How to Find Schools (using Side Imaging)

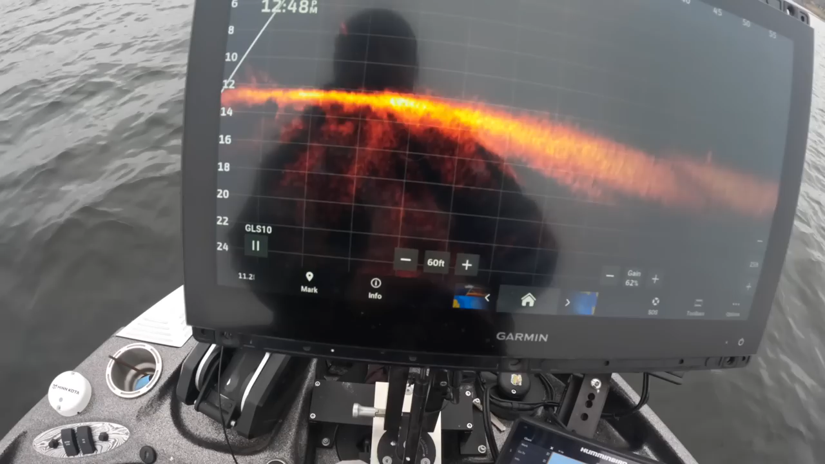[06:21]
See those fish on the bottom right there? Those tend to be very active fish. Fish to me that are on the bottom tend to be very active, especially when you see one, two, or three layers of them.
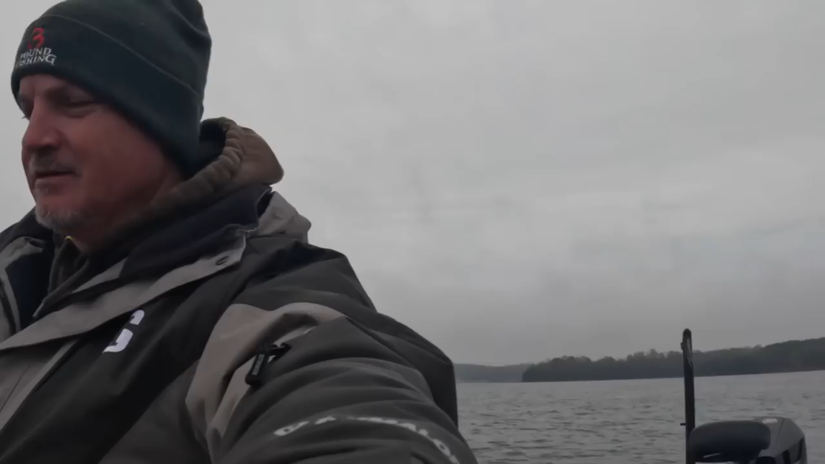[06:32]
To me, they're feeding. That's just me, but I seem to have a lot more success with those guys.
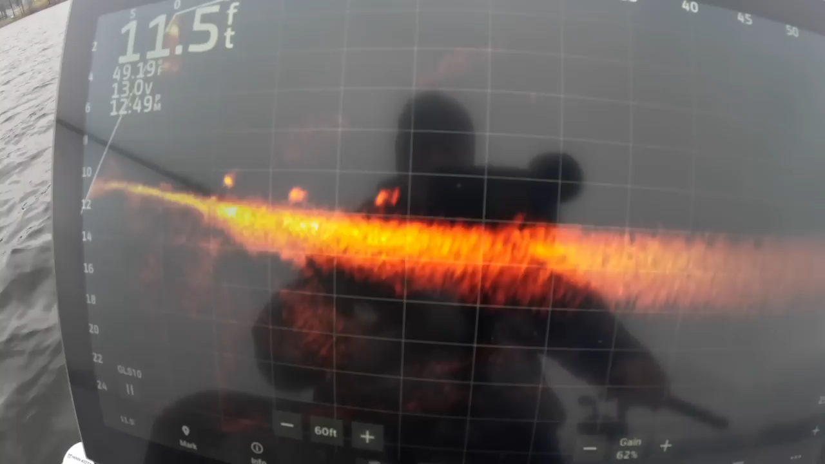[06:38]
On screen: depth 11.5 ft
We always put our nose in the wind. Nose in the wind. There, look at that. That is like primo crappie fishing right there. See how they're on the ledge? They're all on the ledge, just sitting there.
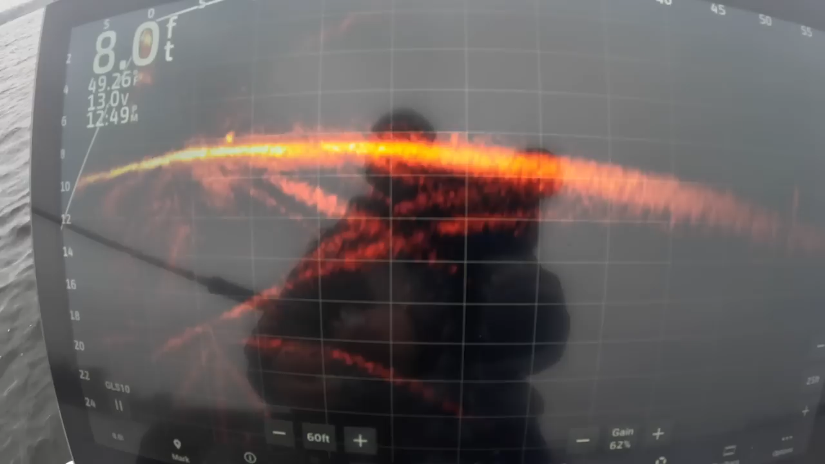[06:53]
On screen: depth 8.0 ft
And these fish are not too far down, so I'm gonna be throwing a bait without even a split shot.
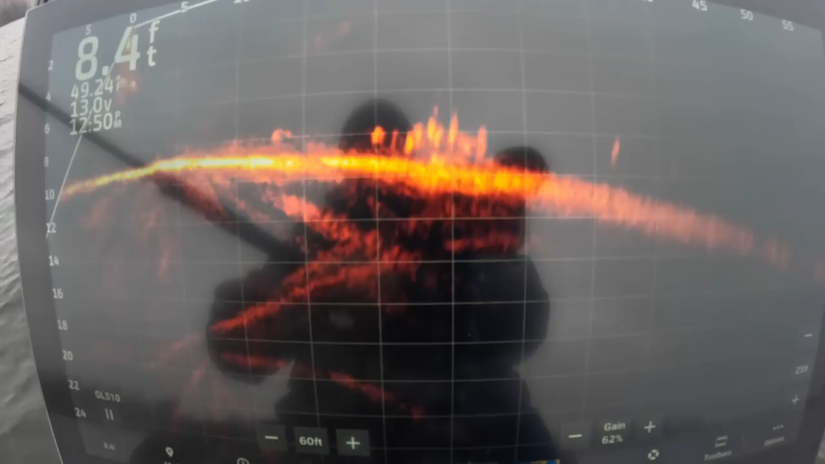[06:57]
On screen: depth 8.4 ft
You can see it falling right there.
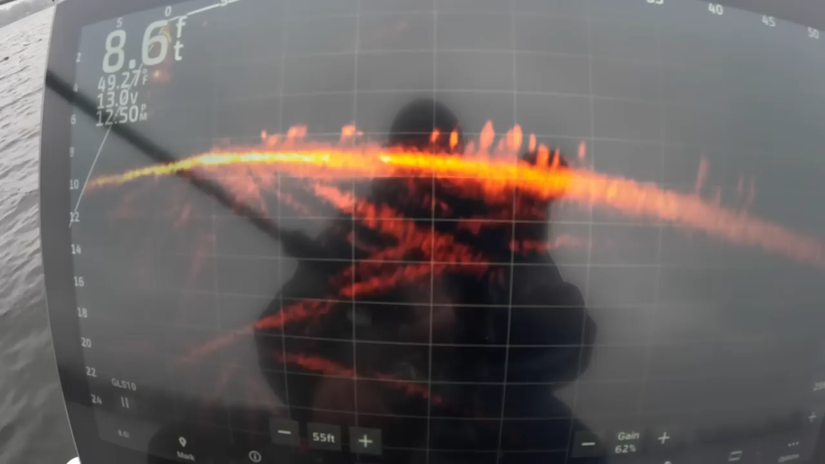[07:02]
On screen: depth 8.6 ft
Look at this, you're gonna see that right off the bat. Boom, watch, come on, baby.
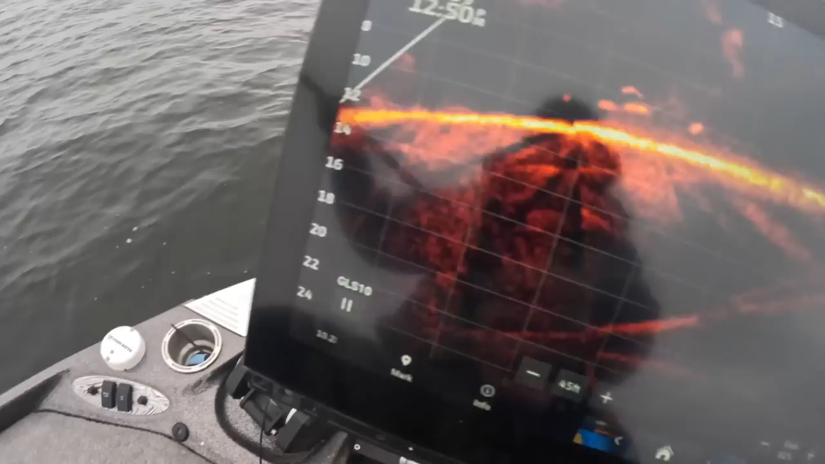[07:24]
Look at this. Look at this. First drop.
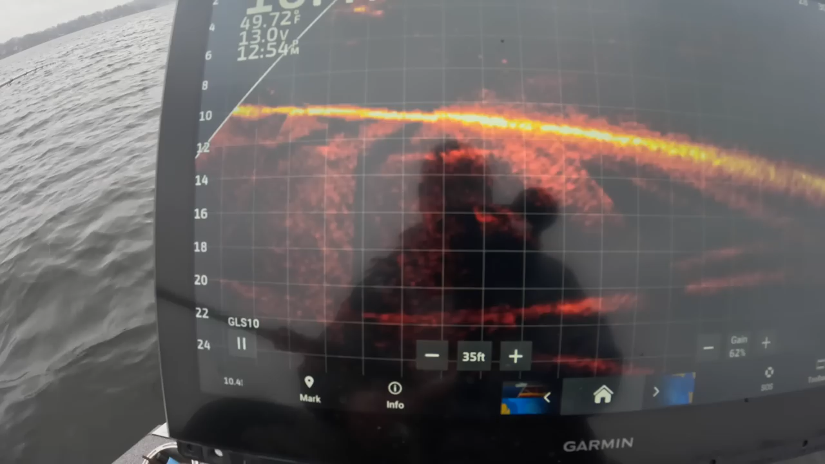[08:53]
I didn't even get that on screen, but look at this pig. Oh my golly. No!
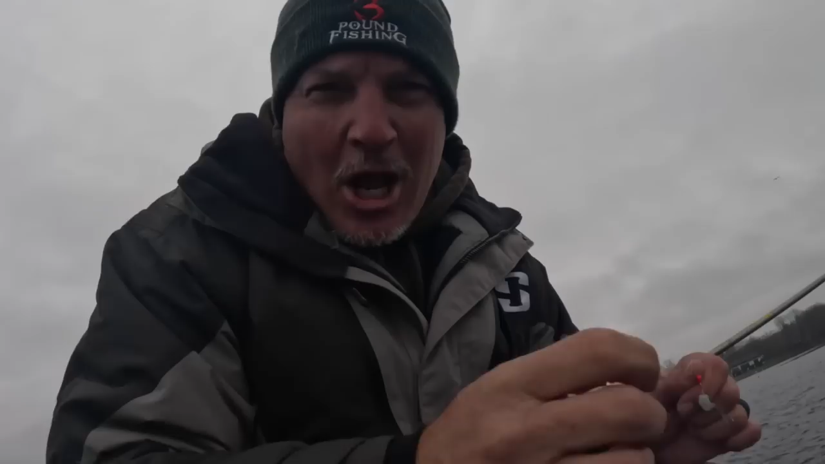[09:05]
That was a pig.
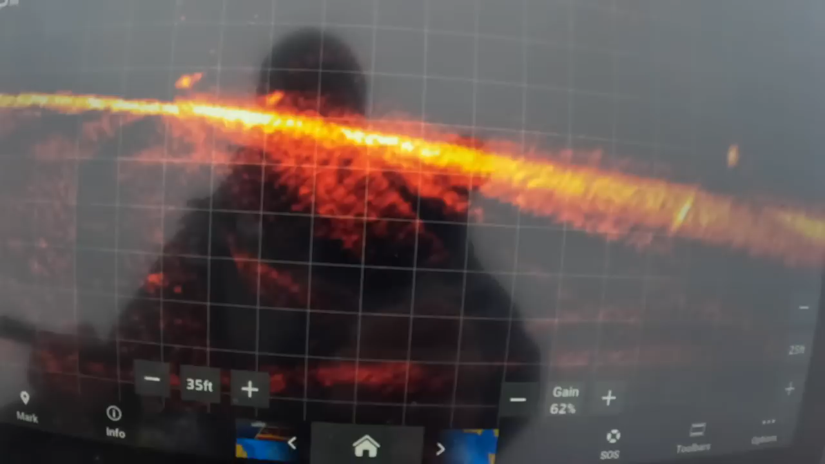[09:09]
All right, here we got our first structure of the day, and a lot of these schools will start on these structures.
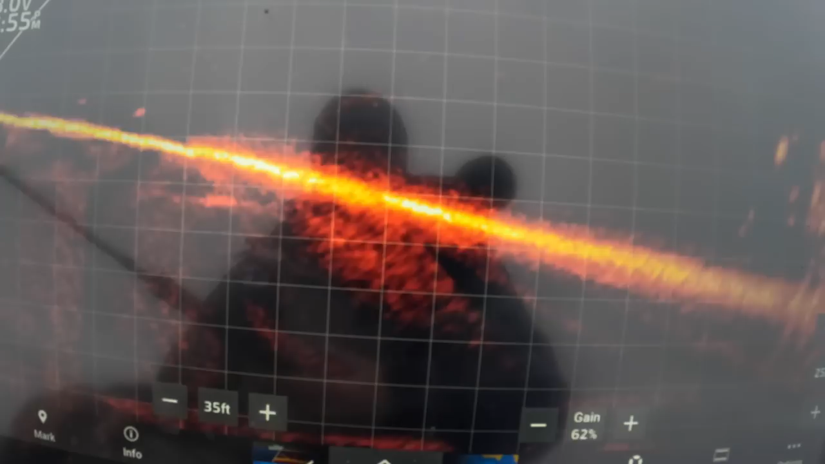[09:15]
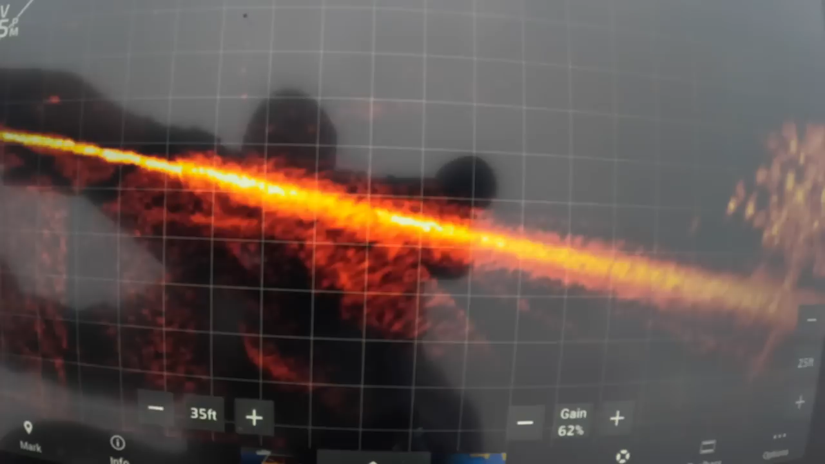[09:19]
So we're gonna keep him all the way out there at 30 feet. You'll see if they break off or not. But either way, here I am dropping in.
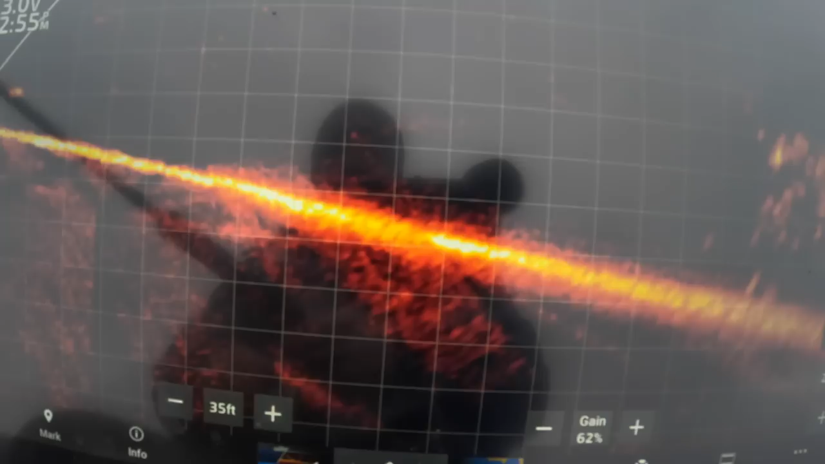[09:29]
Got one taker. There he is.